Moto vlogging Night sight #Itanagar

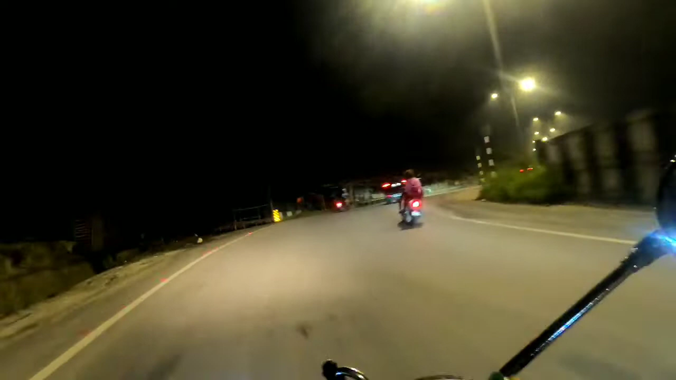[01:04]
गाइस आप लोग को लग रहा होगा अभी बहुत अंधेरा एंड मिडनाइट एक दो बज रहा है ऐसे बट नो गाइस अभी ओनली 7:30 PM हुआ है एंड गाइस ये रहा नाहरलगुन टू ईटानगर हाईवे
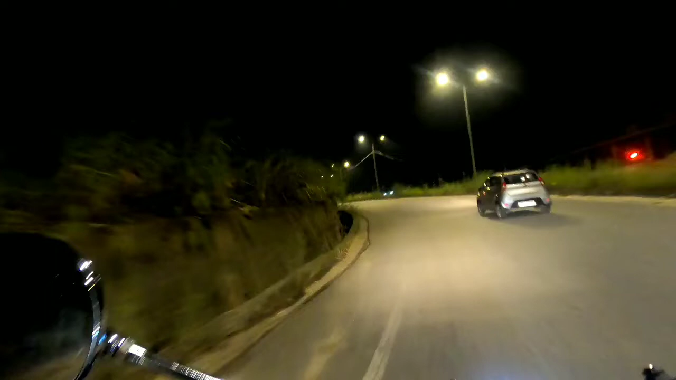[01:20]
एंड ऐसे सुनसान एंड फ्रेश कूल हवा का साथ में आप भी चलिए मेरे साथ ईटानगर. नगर का बीच में यह व्यू बहुत सुंदर